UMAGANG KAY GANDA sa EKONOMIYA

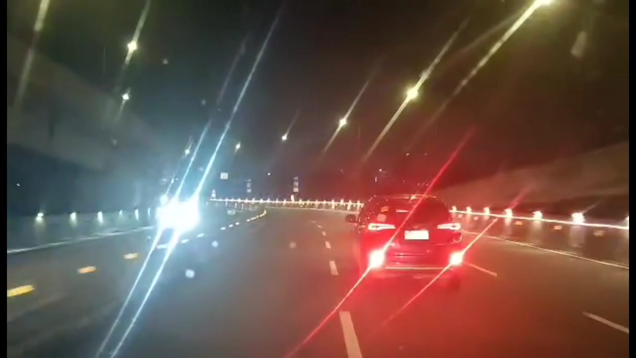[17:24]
Andito na tayo sa Skyway, malapit na tayo sa Okada Hotel. Alright, siyempre, pag-aatid natin sa kanila, kailangan balik na rin tayo ulit sa Bicol, sa Camsur. Alright, ayan mga kagulong. Ay.